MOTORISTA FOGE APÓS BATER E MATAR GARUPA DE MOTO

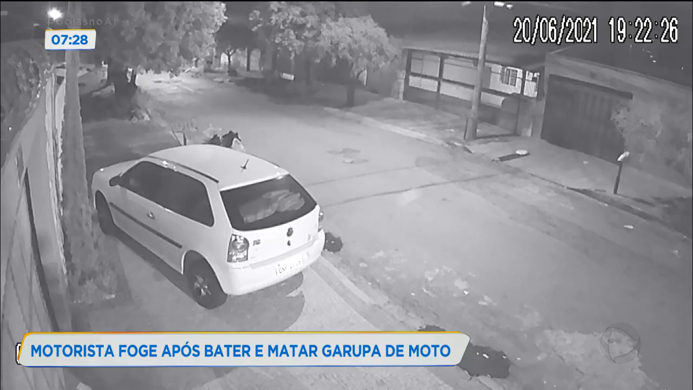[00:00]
Câmeras de segurança flagraram o momento do acidente. A moto é atingida em cheio por uma caminhonete. O motorista não para para prestar socorro. Juliana Lopes de Alcântara, de 33 anos, estava na garupa da moto e morreu no local do acidente com hemorragia. Douglas Henrique Gonçalves, que pilotava a moto, foi socorrido depois que testemunhas chamaram uma ambulância. O acidente aconteceu por volta das seis e meia da noite, na Rua dos Cajueiros, no conjunto Cruzeiro do Sul, em Aparecida. O homem que pilotava a moto é um amigo de Juliana